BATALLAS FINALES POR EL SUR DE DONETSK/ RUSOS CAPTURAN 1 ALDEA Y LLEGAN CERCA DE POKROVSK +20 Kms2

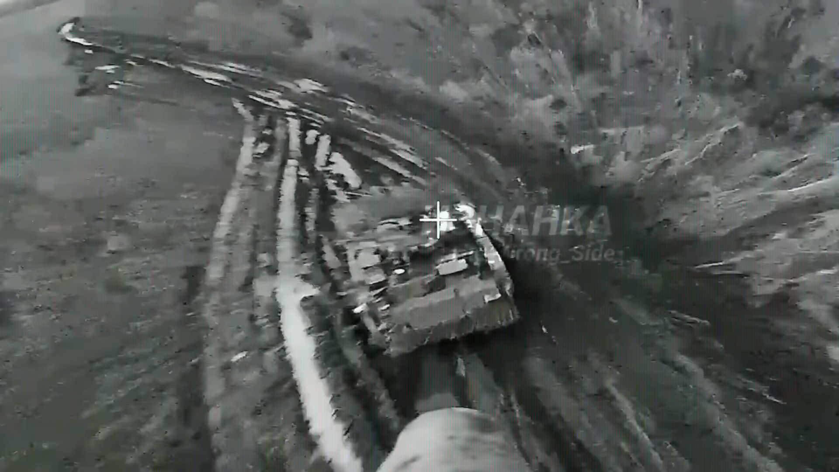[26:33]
Y acá, bueno, presentamos las imágenes de estos ataques con drones del ejército